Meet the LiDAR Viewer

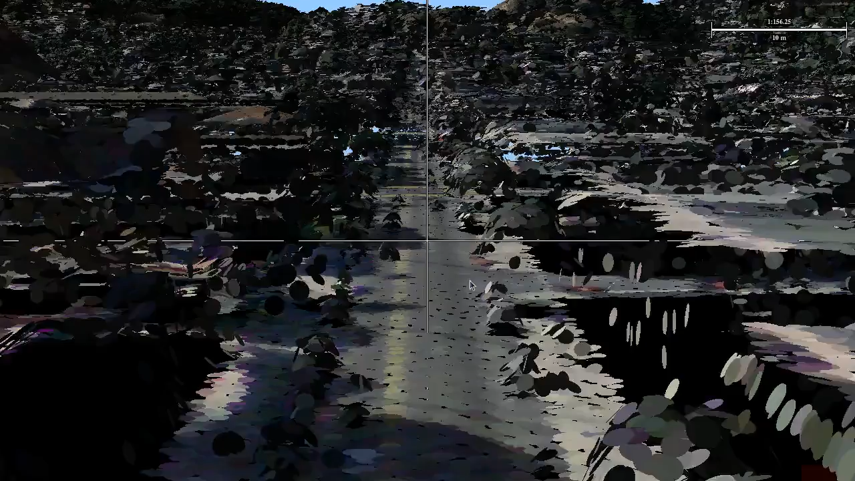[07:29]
That's what the scale bar is for, let me see. Now, while you can do that, you can put yourself onto the street.
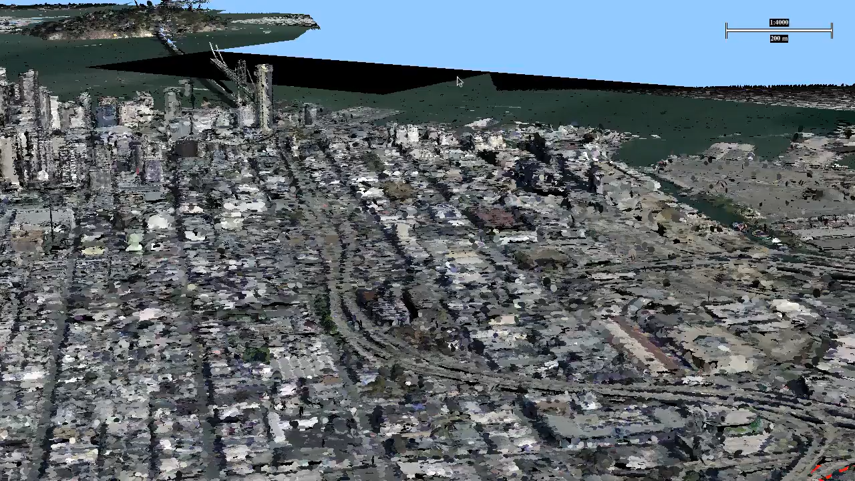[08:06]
Here we are back in south of Market.
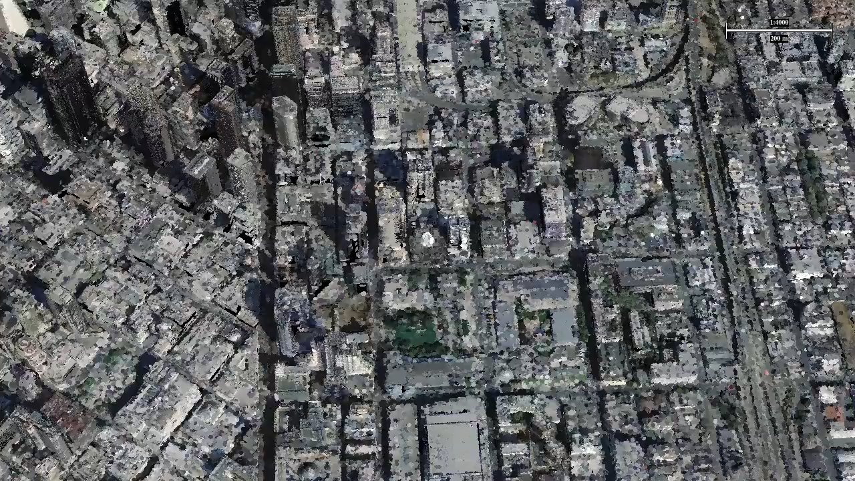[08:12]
And oh, look, here's the ashtray, the San Francisco Museum of Modern Art.
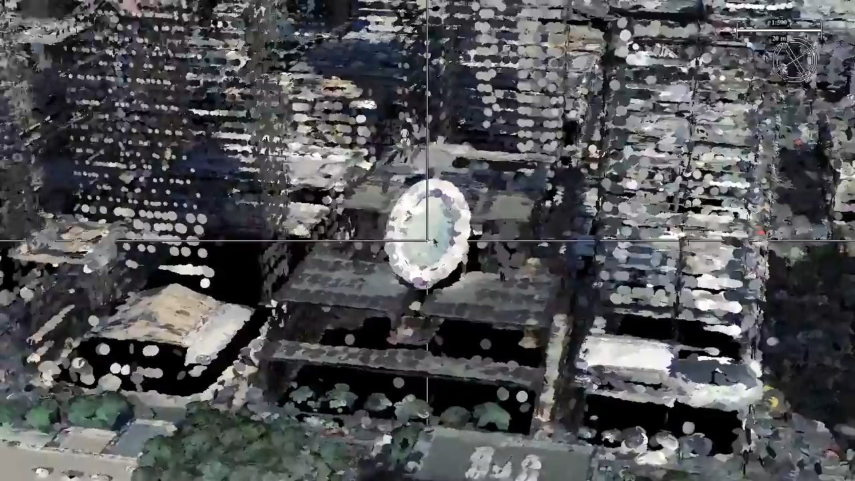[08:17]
This is really, to see the architecture here, you really want to have some side scans to fill in the walls. It's a very interesting looking building.
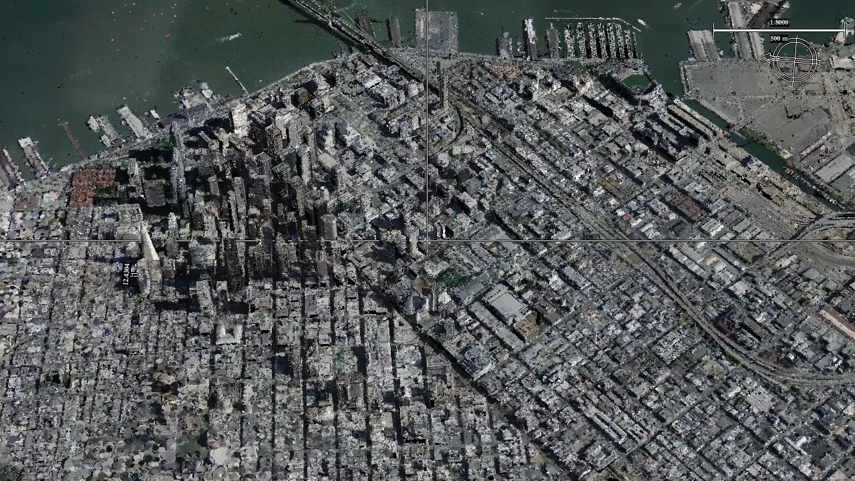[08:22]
And oh, look, talking about sports, there's the San Francisco Giant Stadium, baseball stadium.
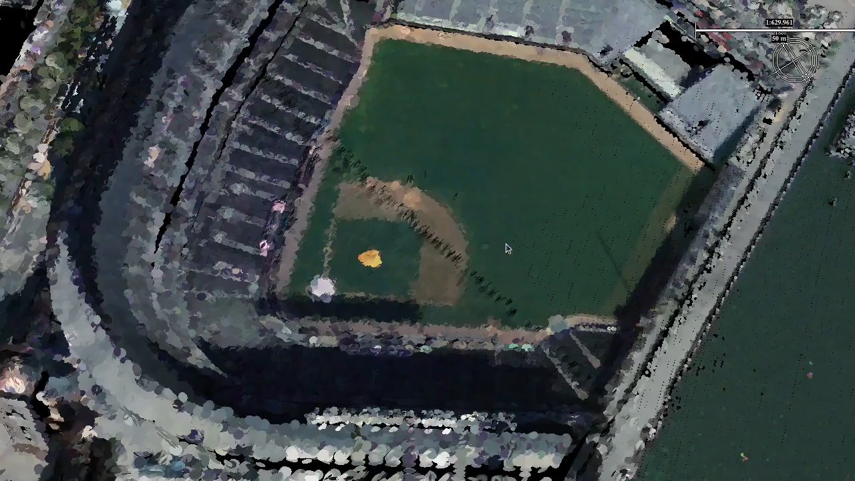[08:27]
And here is a very appropriate Giant Cola bottle.
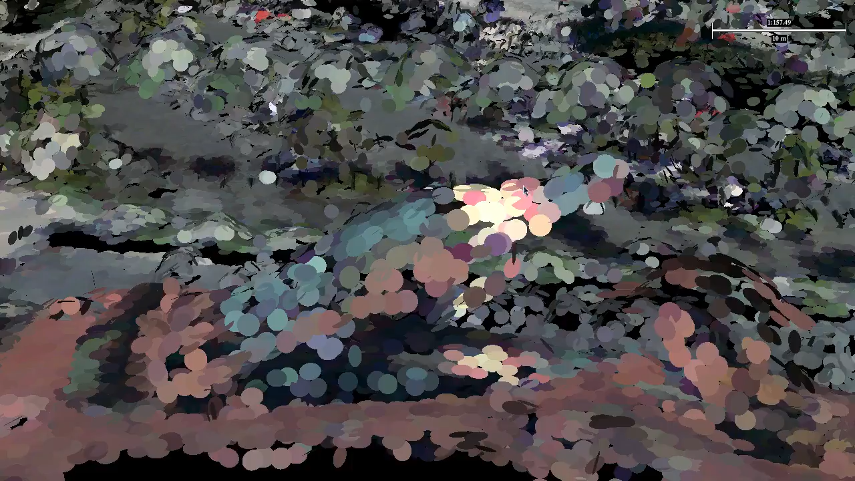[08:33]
Looks very nicely resolved. You can really see the shape in the scan, even though it's scanned from quite a high altitude.
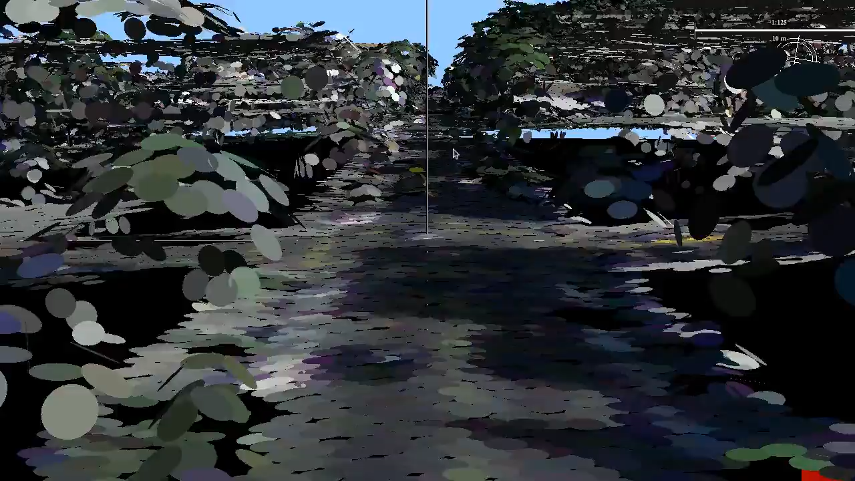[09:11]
And so that capability of LiDARView, this out-of-core multi-resolution rendering, working with very, very large point sets.